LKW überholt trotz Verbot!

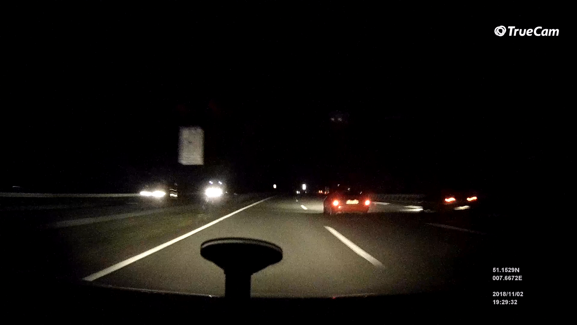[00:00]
keine Begrenzung, freie Fahrt, 160 bis 170 km/h, Spurwechsel und plötzlich wechselt ein LKW ohne zu blinken und trotz Überholverbots und vermittelt die Spur. Ich kann nicht mehr ausweichen und muss über die Absperrfläche und ich komme gerade so noch an den LKW vorbei. Das war knapp.